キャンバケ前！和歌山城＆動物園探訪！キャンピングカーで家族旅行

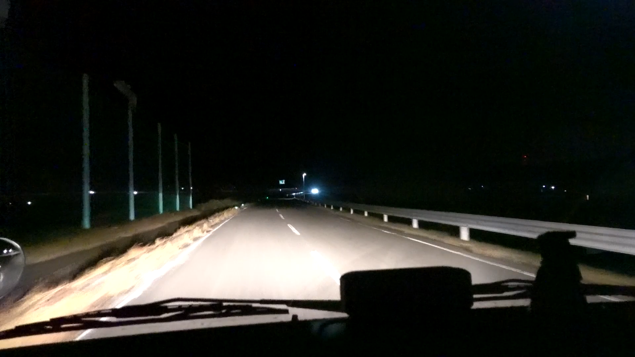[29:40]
なんかこの辺じゃない？あ、今のじゃない？ 電気ついたんかな、みんな。 ほんとやね。 目的地に到着しました。 これだ。 お疲れ様でした。 これだな、前 だな、 てる？ 暗いね。